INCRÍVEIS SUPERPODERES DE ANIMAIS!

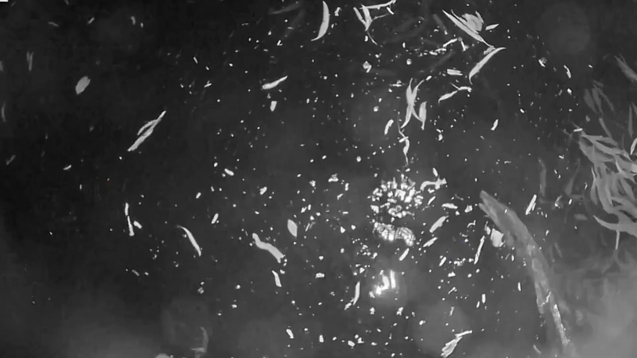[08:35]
Se o bico do ornitorrinco for estimulado pelo pequeno choque de um camarão,
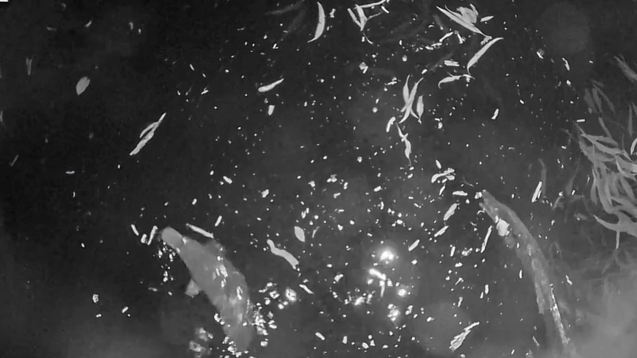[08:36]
ele seguirá esse campo para chegar à sua presa.